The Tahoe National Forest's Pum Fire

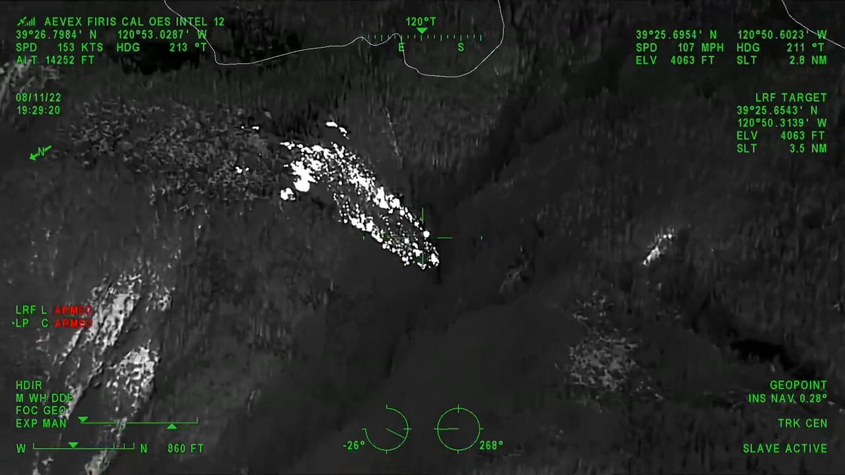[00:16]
Bathhouse Ravine at the heel of the fire. No heat signatures showing on the opposite side of the creek.
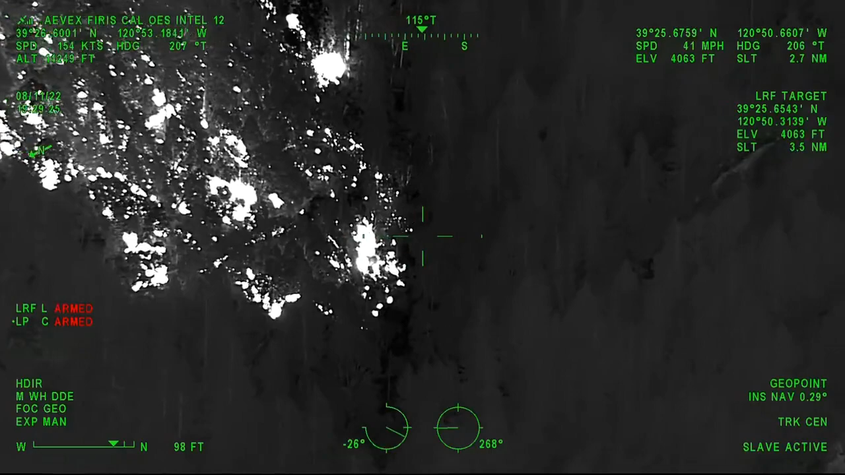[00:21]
Fires mapped at 11.65 acres. And there will be a separate video depicting the spot fires and recording.